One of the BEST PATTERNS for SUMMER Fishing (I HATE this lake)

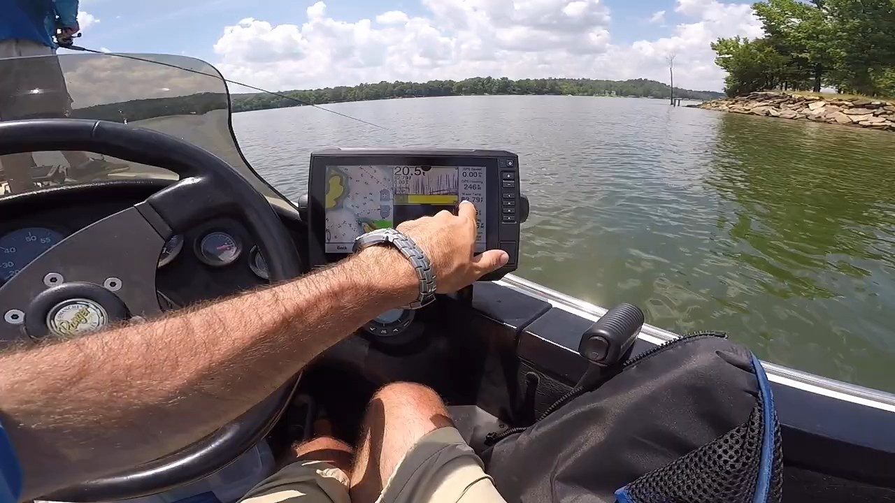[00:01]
I hate fishing this this lake it's 82.8 degrees the water temp so we're in a summertime pattern